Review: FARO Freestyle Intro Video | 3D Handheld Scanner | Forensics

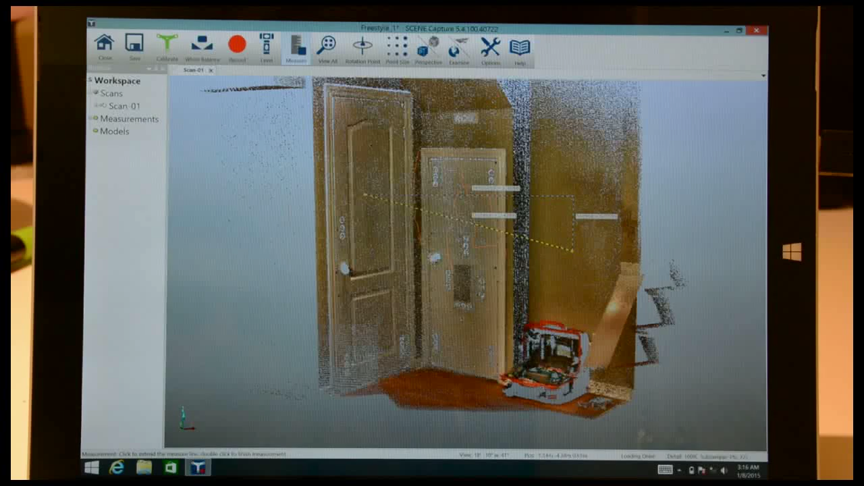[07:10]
So you can take measurements while you're in the field. So, it's a simple capture solution and it's named capture exactly for that, because that's really what it's going to be doing for you. But once you get into the scene process, you'll be able to do a lot more and you'll be able to tie these in with scans from a focus or a scanner. So, that's pretty much what I wanted to show for now.